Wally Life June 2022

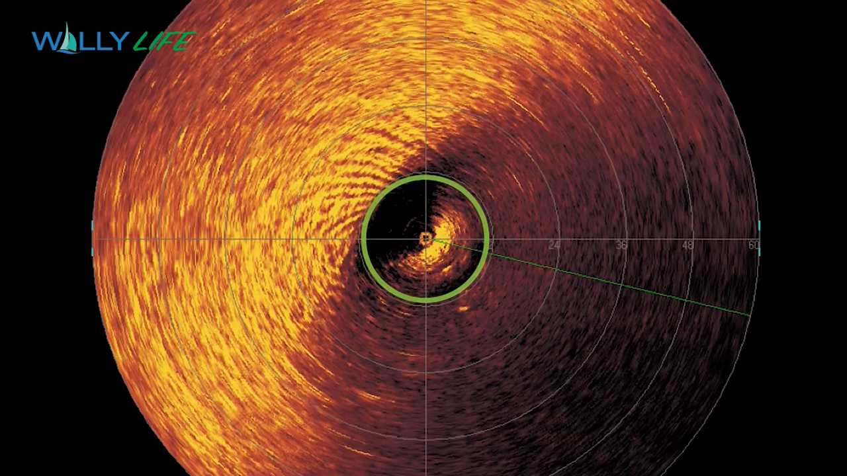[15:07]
As the bottom contours change and as the type of bottom, mud,
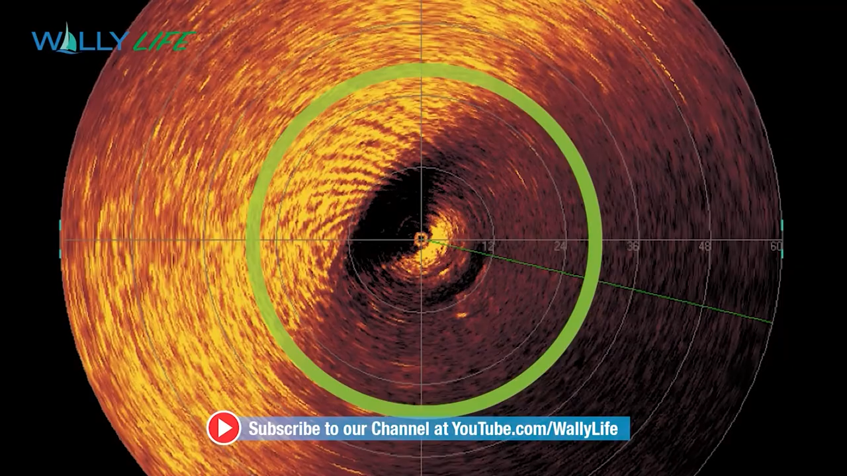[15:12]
rock, whatever, change, you get back varying intensities of the sound,
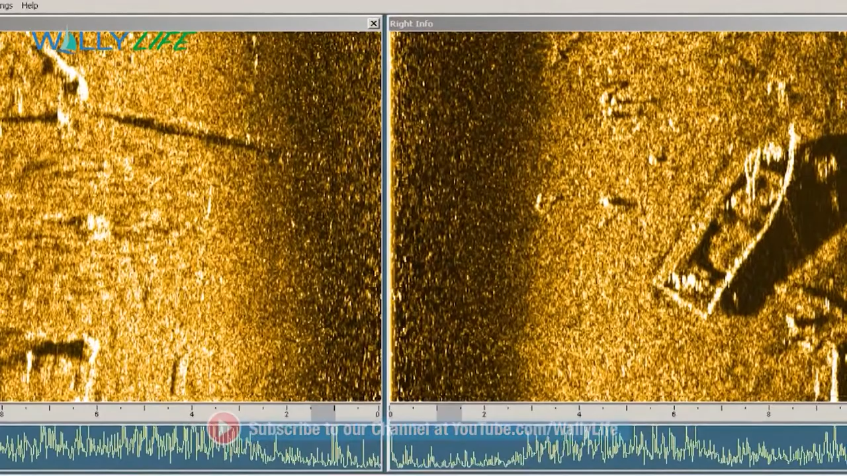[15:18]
and that allows you to paint an image of what's on the bottom. That's not an optical image, it's actually just a sound image.
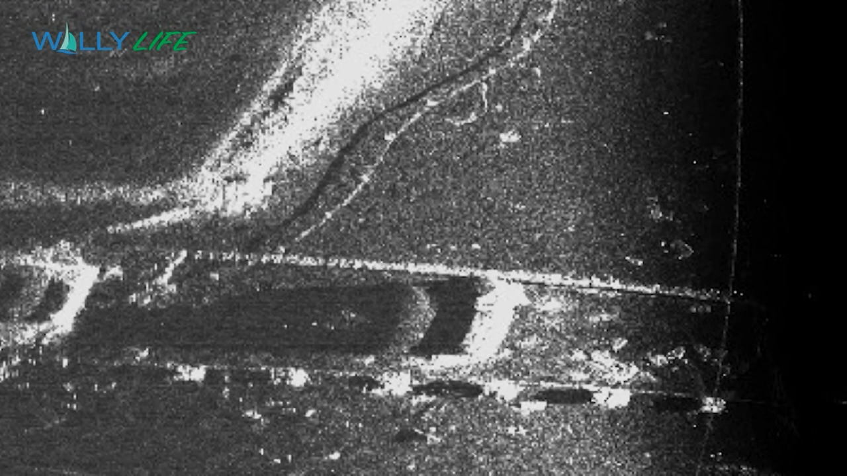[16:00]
And you can see the Pike County side is at the top and the Wayne County side at the bottom.
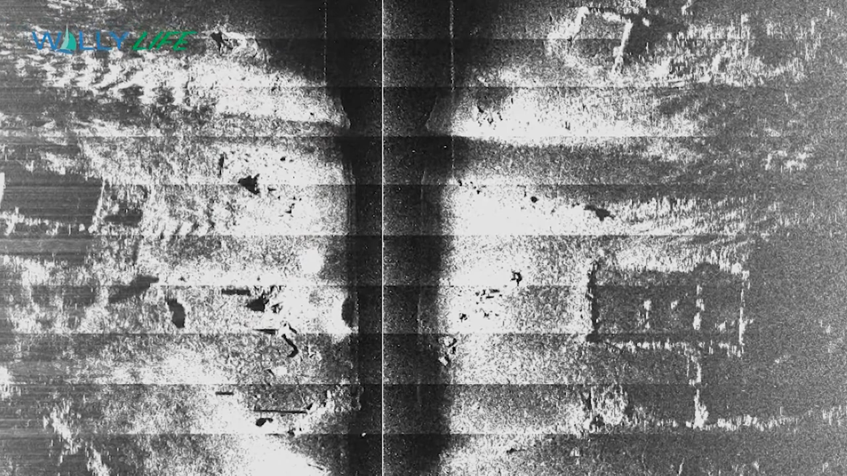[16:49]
and the foundation of the White House is just to the right, about midway up the page.